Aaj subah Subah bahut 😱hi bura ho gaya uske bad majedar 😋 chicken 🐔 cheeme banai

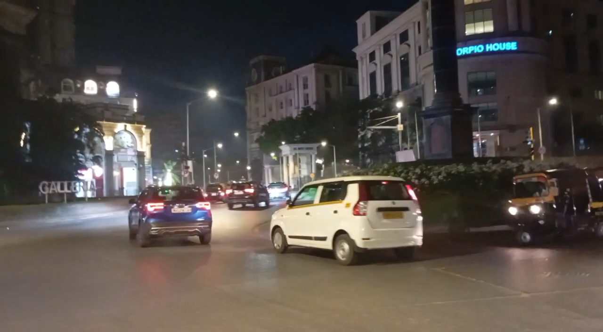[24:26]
कितना अच्छा लग रहा है, देखो रात के बज रहे 12:30, कितनी चहल पहल है, इतना अच्छा लग रहा है गाइज,